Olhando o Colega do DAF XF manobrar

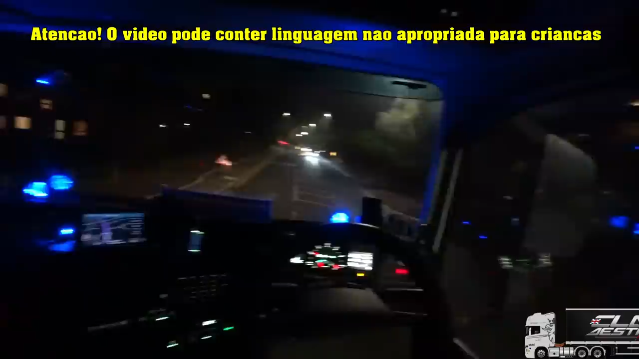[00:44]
Pelas minhas coordenadas, parece que o supermercado já está perto aqui já, né?
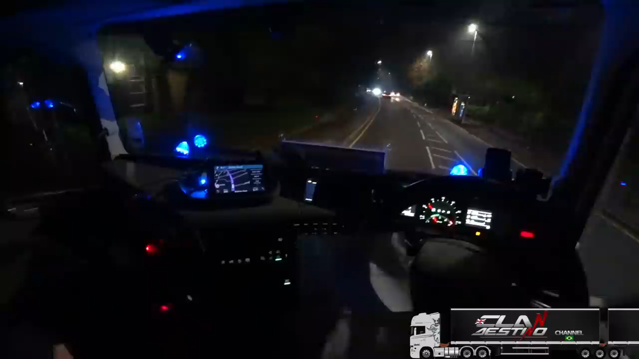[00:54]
Eu acho que eu peguei a estrada errada. Não. Agora não sei. Vinte e dois trinta. Nem essa daqui, né?
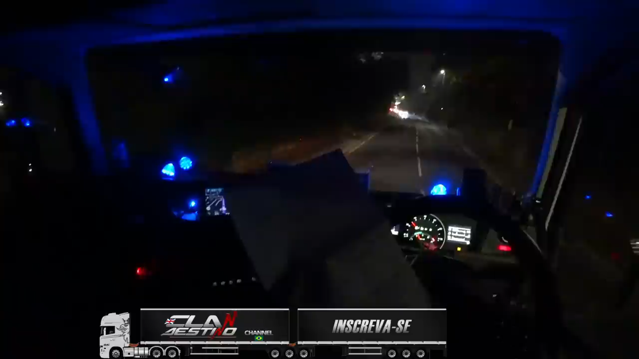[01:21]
23:30. Bom, vamos ver se a gente acha esse lugar, né? 16 horas e 57 minutos. Temperatura 3 graus.
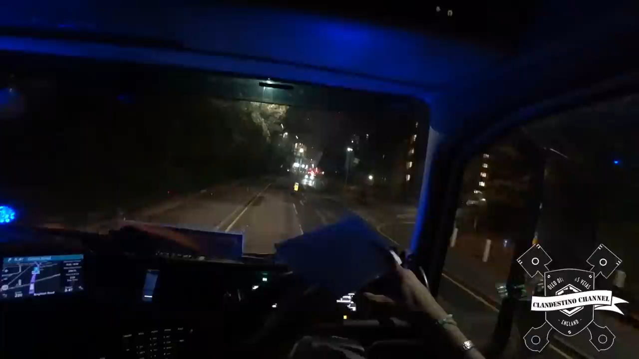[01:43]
Vamos lá carregadinho aí para mais um supermercado Morrisons.
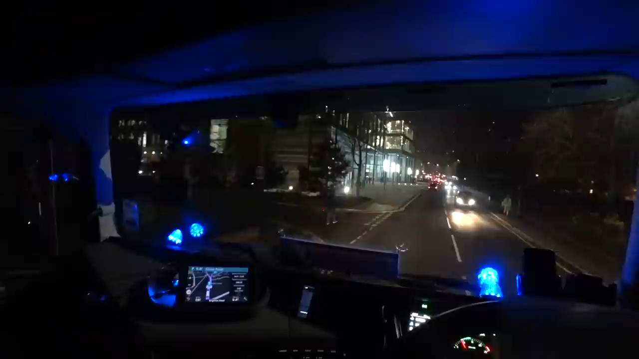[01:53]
Supermercado Morrisons. Que eu nunca vi. Faz de besta que pau te acha com essa vozinha fina. Tá por aqui, hein? Só que eu não tô chegando pelo lado ali que falou aqui não, hein?
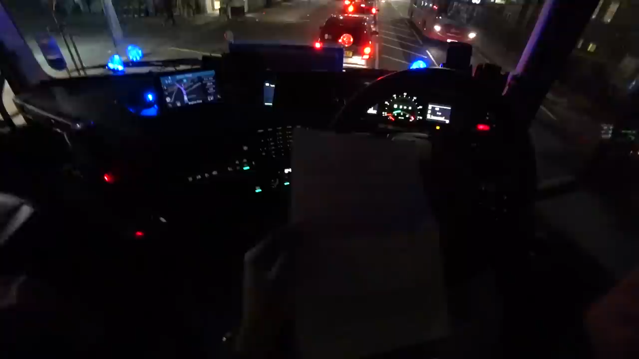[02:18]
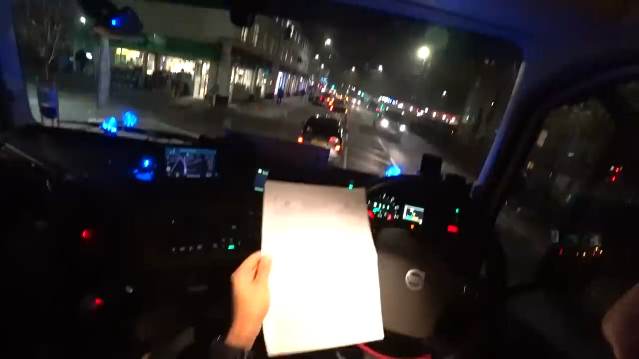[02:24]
Ah, eu achava que eu tava nessa aqui, mas não tô nem nessa daqui não. Era pra ter virado à esquerda na rotatória lá, ó, subido, né?
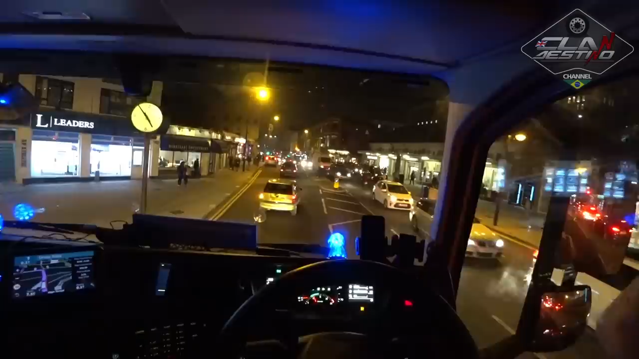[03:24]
Por enquanto eu não tô vendo, ó.
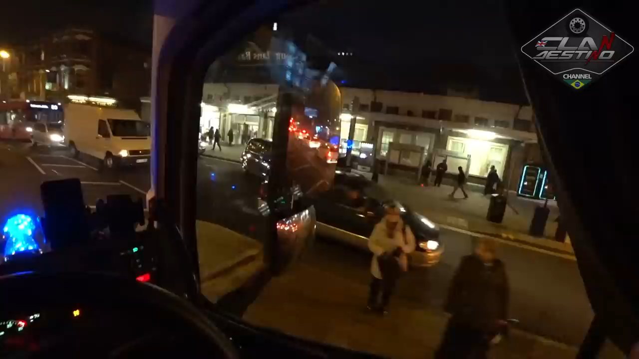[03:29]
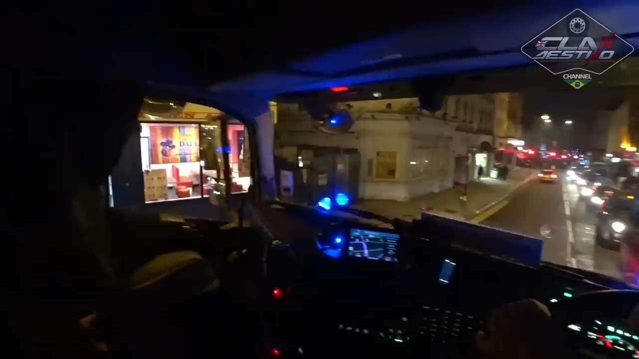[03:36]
Restaurante do Nandes, pizzaria do Zizi. Que é a 232. Eu acho que ela tá aqui assim, ó.
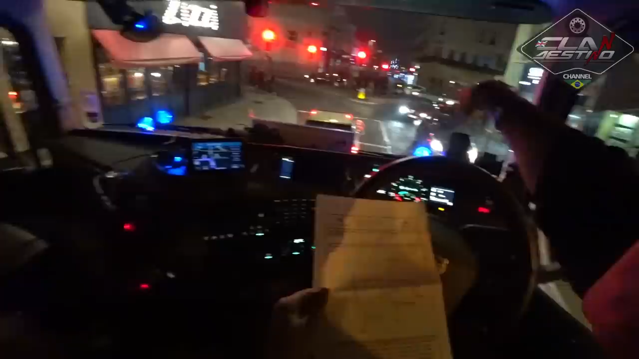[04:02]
Vou falar a verdade, eu não sei nem por onde que eu tô chegando aqui, né? Mas eu acho que é nessa daqui, né? Que tá escrito aqui 232 em volta aqui do supermercado.
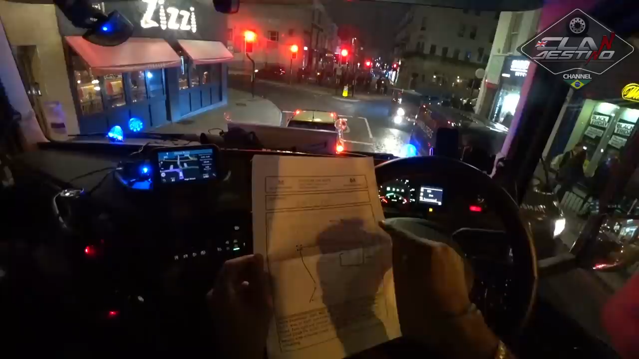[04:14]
Então é ela, né?
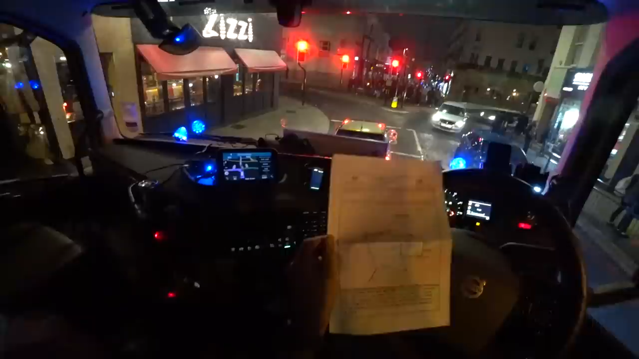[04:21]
O que que vocês acham? Olhando esse belíssimo mapa informativo.
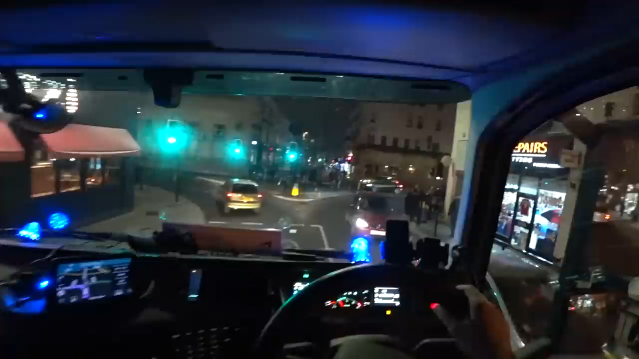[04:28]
Ali, ó. Rapaz! Batemos de frente, ó.
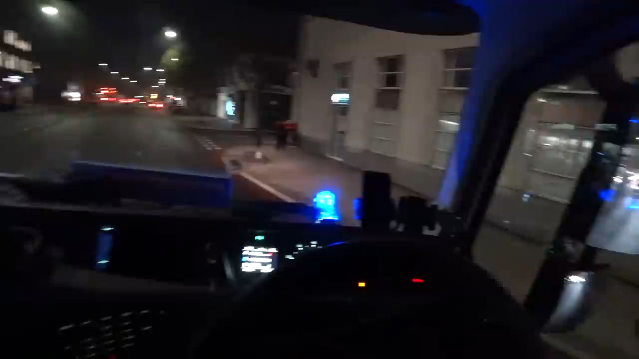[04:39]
Aquele aqui. Morrisons. Só que não é por aqui, não, viu?
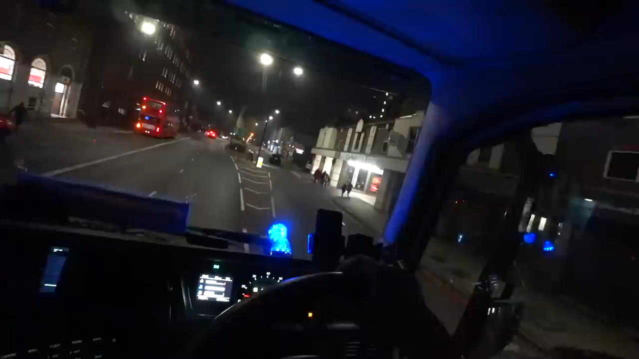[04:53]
Car park. Virar direito em algum canto aqui. e manobrar.
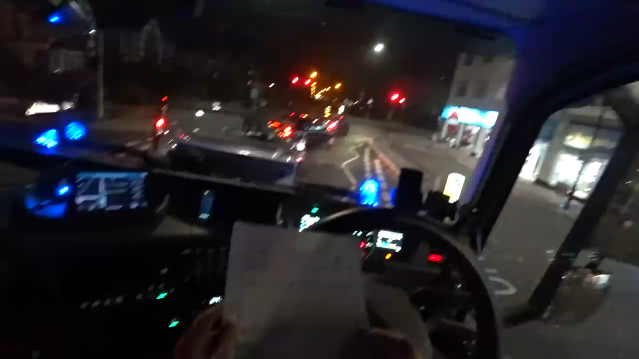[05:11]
Acho que eu tinha que ter saído de um semáforo lá embaixo, lá passado por trás aqui, fazer essa volta e entrar, né? E eu saí, não sei aonde, né? Só sei que saí aqui, né? Espero não ter restrição ali, né? Nem vi, porque eu vim olhando o mapa.
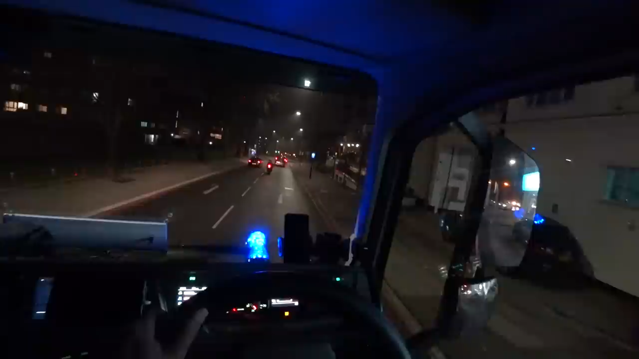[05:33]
E é ali, olha lá, ó.
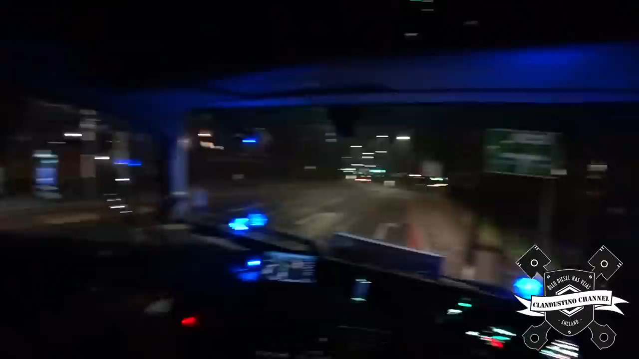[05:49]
Tem que manobrar ali. Lá dentro não dá pra virar mais nem a pau, né?